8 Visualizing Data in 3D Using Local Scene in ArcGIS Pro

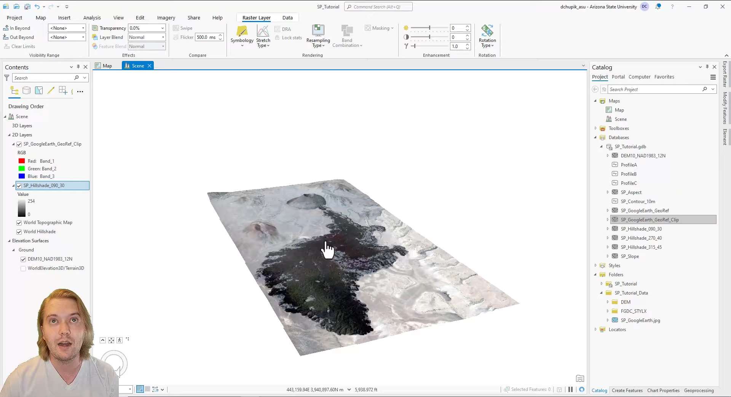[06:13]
Like before, navigate to the catalog pane, right-click SP contour 10 meter, and add to current map. In the contents pane, they will show up under 2D layers.
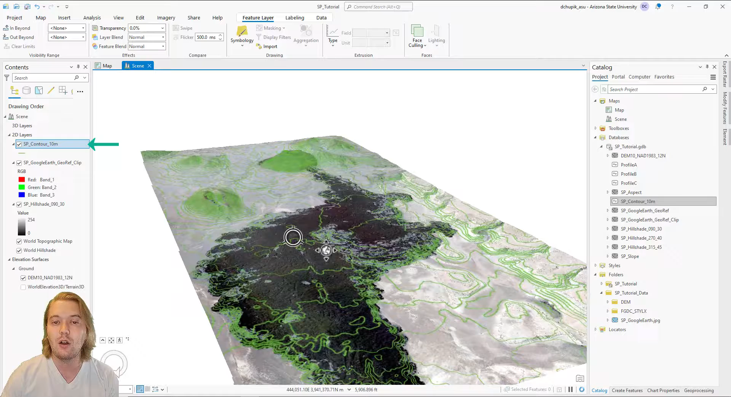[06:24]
Click and drag the contours to 3D layers. Be aware that working in a local scene and with 3D layers is more demanding on your computer's processor and graphics card, and the scene may take a long time to render.
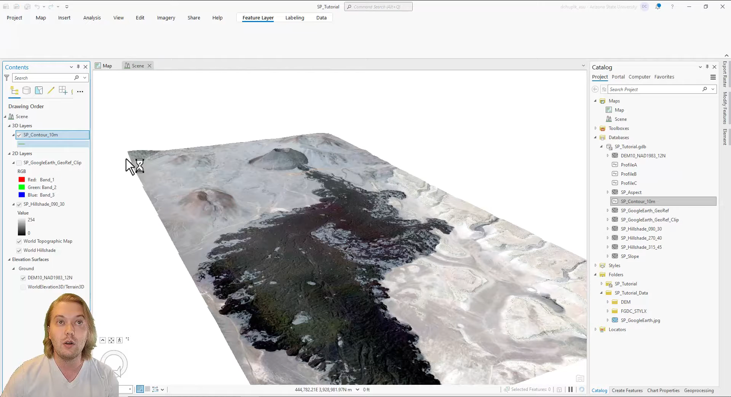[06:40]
For more information on software and hardware requirements using ArcPro, visit the help pages on esri.com. Once the contours are drawn, right-click SP contour and click label. Like before, the default label expression is incorrect. We must open up the labeling properties and change the expression to the contour field and hit apply. There you have it,
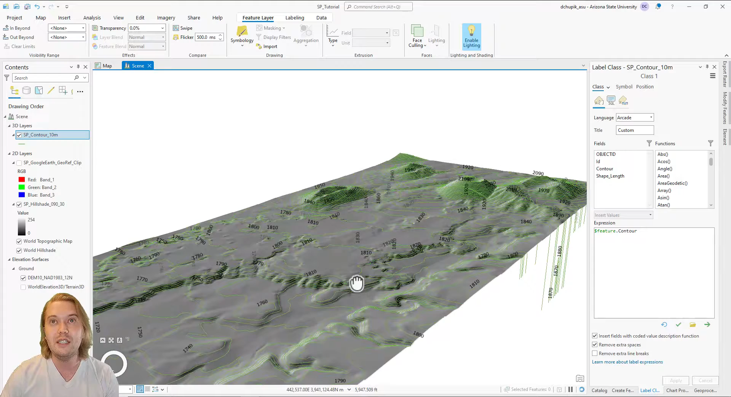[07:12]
three-dimensional labeled contour lines draped over a 3D hillshade of your mapping area. No need for an altimeter or a Jacob staff. These tutorial videos aim to demonstrate the capabilities of high-resolution topographic data coupled with powerful GIS software.
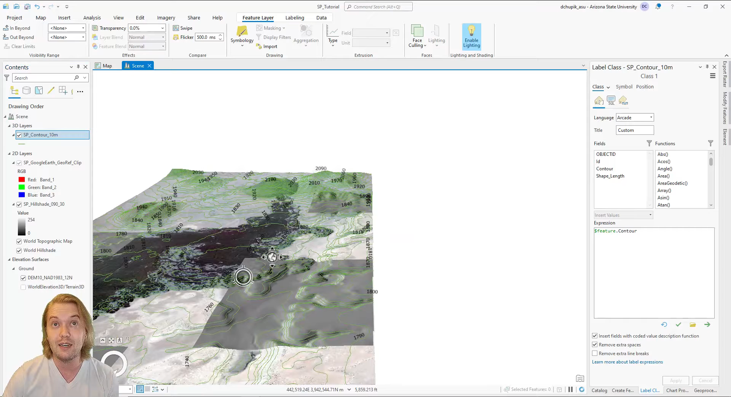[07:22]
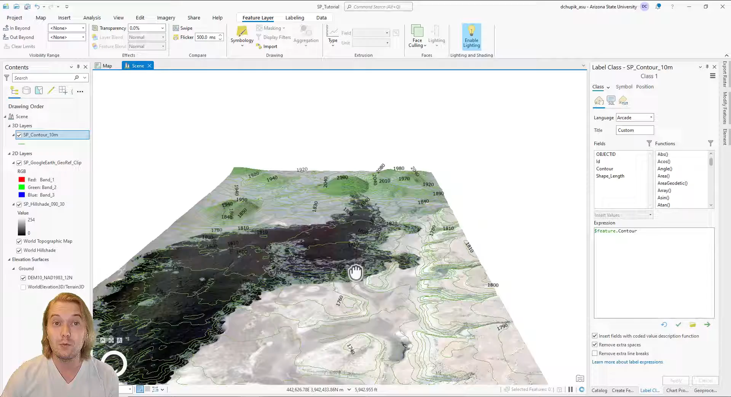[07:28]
These data and software tools are revolutionizing the ways we understand the Earth and the processes that shape it.
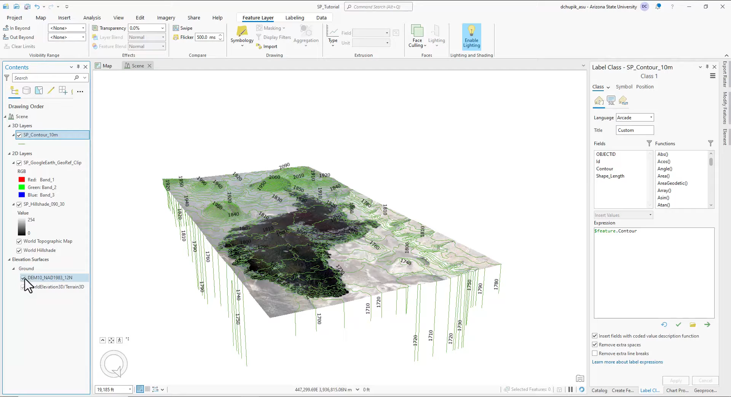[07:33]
I will leave you with a zoomed-out view of the SP mountain with numerous surrounding volcanic vents,
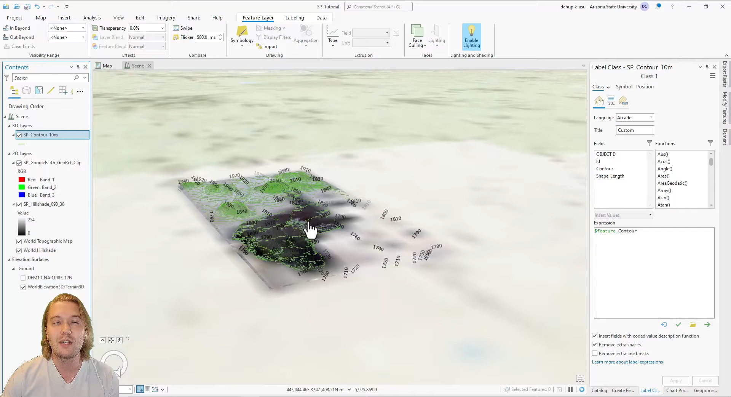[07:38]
as well as the prominent San Francisco mountain on the horizon, which is a large eroded stratovolcano and Arizona's highest point at 3800 meters or over 12,000 feet. In the next video, I will show you how to create a mapping feature dataset and associated mapping feature classes.